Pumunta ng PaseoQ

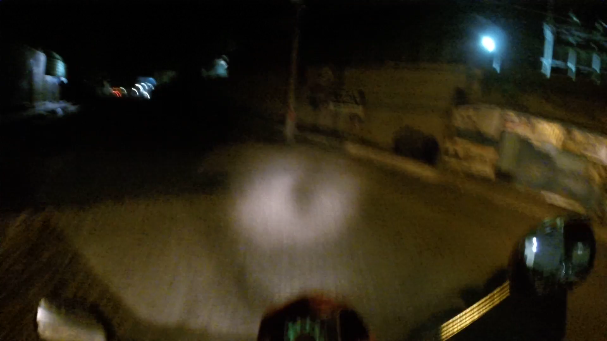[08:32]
kasi aki banda, no, delikado minsan guys, no, tagiriap kay drag ka natin pero no pwede kita ibita pero dapat pasa-pasa kita aki banda.
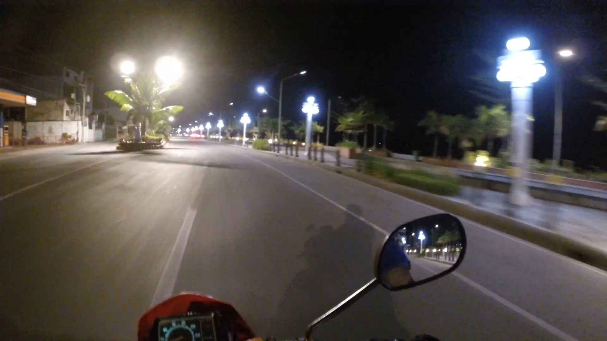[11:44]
Balik el view estas horas balik tardia todo el ardido todo el mga luz. Dapat no estas horas magchenya sila Christmas day tarde o chenya man na poste ma este part in tre medyo na kami no na pali este